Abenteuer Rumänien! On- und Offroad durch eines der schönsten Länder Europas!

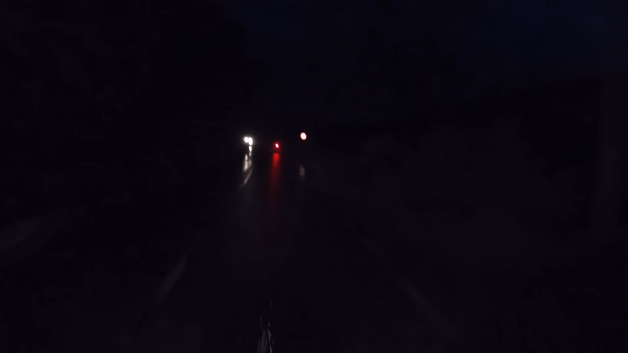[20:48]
Wir machen uns auf die letzten Meter zum Hotel und werden nochmal vom Regen geduscht.
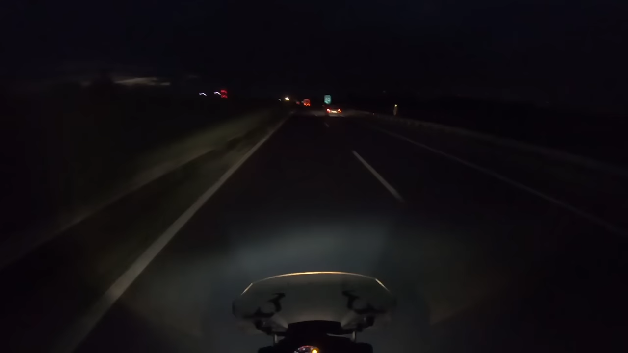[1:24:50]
Bis tief in die Nacht schiebe ich mich über die ungarische Autobahn, bis ich schließlich wieder die österreichische Landeshauptstadt Wien erreiche.
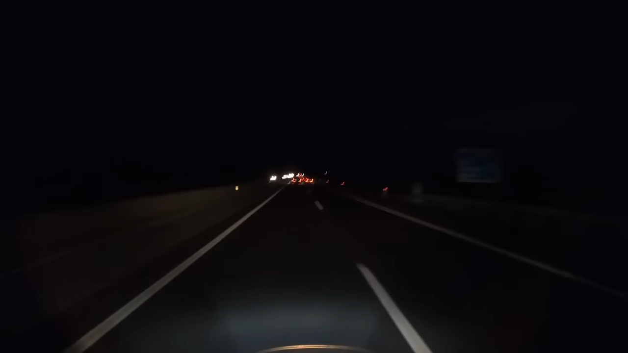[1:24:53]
Wie Christbaumbeleuchtung blinkt hier der größte Windpark, den ich je gesehen habe.
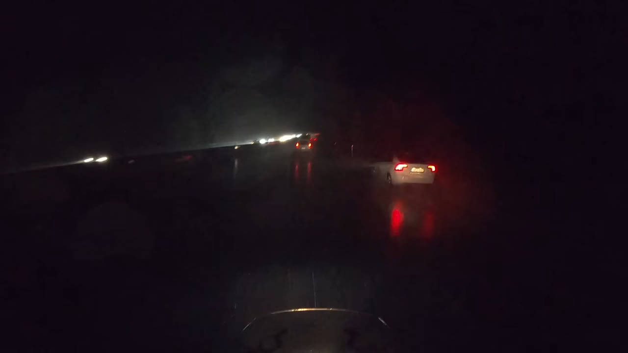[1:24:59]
Etwas durchnässt nächtige ich nochmals in einem Hostel, bevor es am nächsten Tag am frühen Morgen weitergeht.